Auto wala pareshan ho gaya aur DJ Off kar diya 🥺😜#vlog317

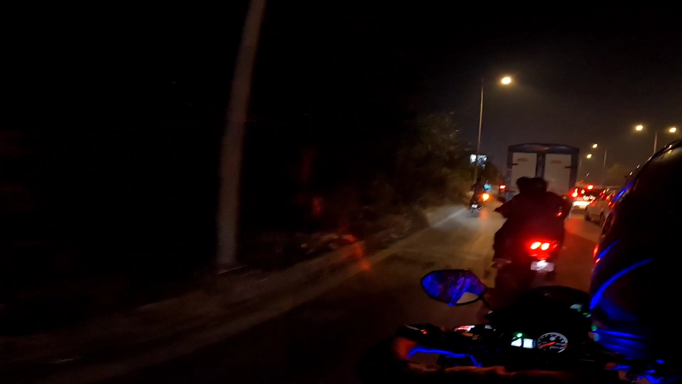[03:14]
ट्रैफिक लग गए ले भाई तब के लगे तेरा फ़ोन तेरे पास में ना ये नहीं है हाँ नहीं है हाँ पागल है क्या रे।
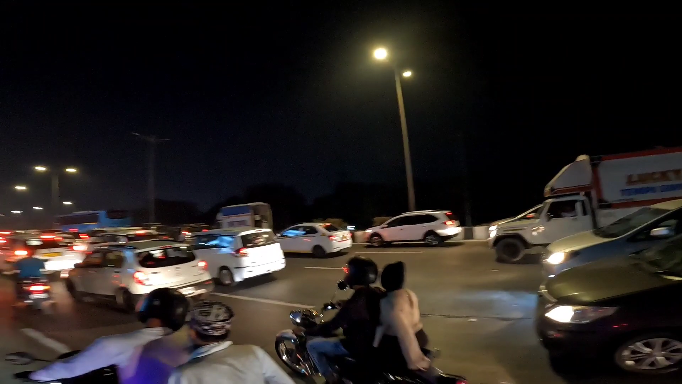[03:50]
भाई ये ट्रैफिक किस बात का भाई लेकिन आगे सिग्नल लगा देगा आगे अरे हाँ आगे सिग्नल है
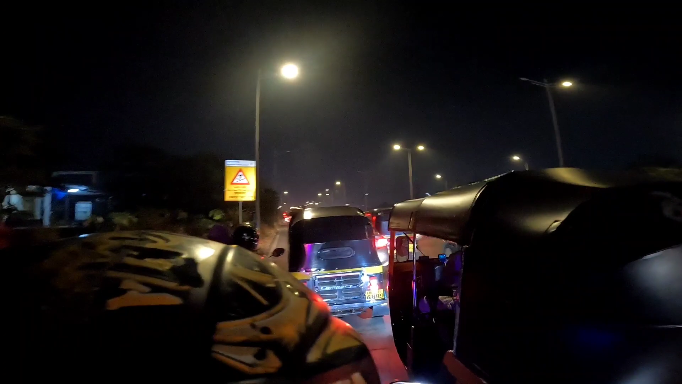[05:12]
बहुत ज़्यादा लंबा ट्रैफिक है पूरा एंड तक का ट्रैफिक है वो ये भी कुछ तो इंसिडेंट हुआ है तो उसके लिए ट्रैफिक है या तो फिर